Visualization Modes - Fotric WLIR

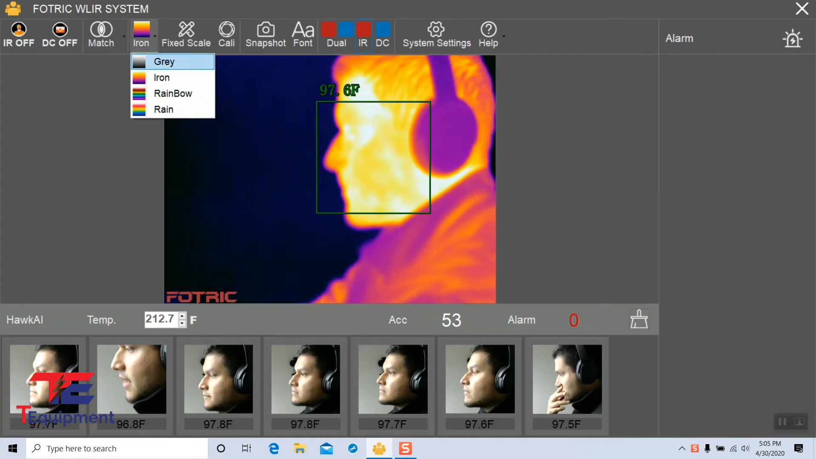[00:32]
Rain, this will allow you to have a drop down of different options, so gray, iron, rainbow, and rain. Again these are just for the visualization effect, these will not affect the temperature. We recommend keeping it at the default rain, it shows a good image of all the colors. You can actually go ahead and compare the colors as well.
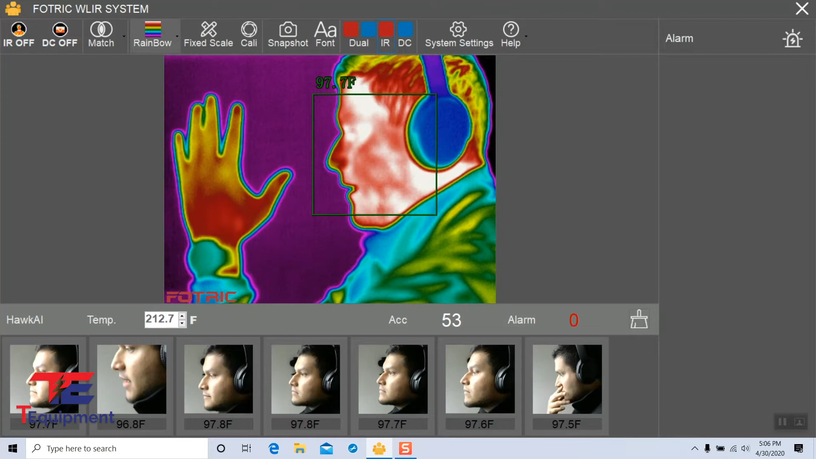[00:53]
However, rain is probably the best one to give you a good visualization. Again if I go back to my dual mode here, you can see both. This is very accurate. If I go into gray, this will still be fairly accurate. Again it's just for visualization, there's no changes to the temperature itself.
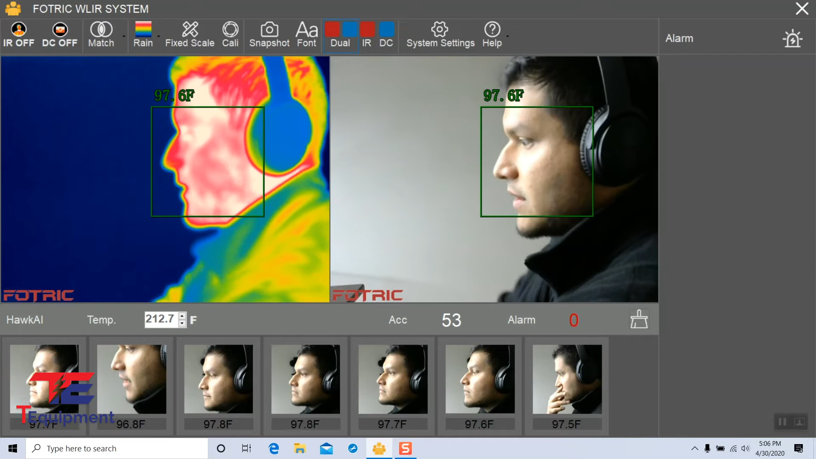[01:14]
On screen: spot 97.6°F
I'm going to go back here to the IR. And you can also set different scales here. So there is a fixed scale, auto scale, and a smart scale. The fixed scale here will allow you to set an above and below threshold manually. The next scale is the auto scale. Again the system will automatically scale the temperatures.